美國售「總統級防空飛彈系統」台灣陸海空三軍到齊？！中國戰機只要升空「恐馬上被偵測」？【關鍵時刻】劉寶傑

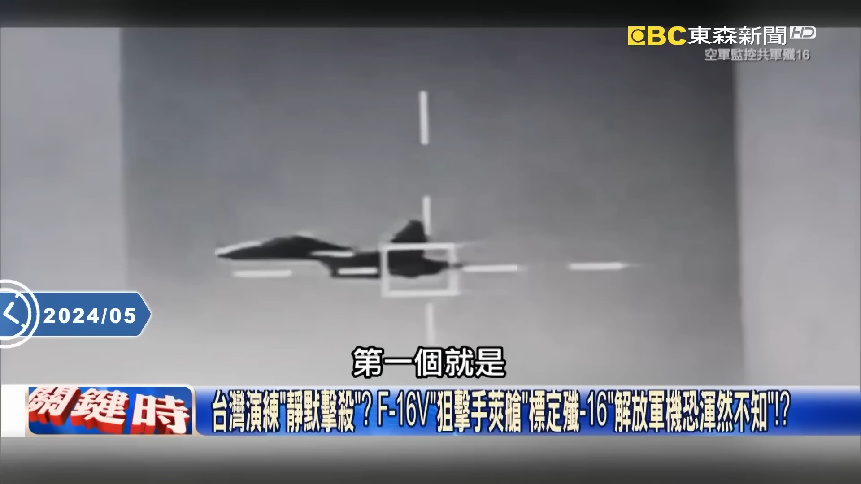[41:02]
个就是我们的F-16B已经可以清楚地看到你清楚地锁定你而在中国南海本来以为是我爱照咖我爱来就来我爱走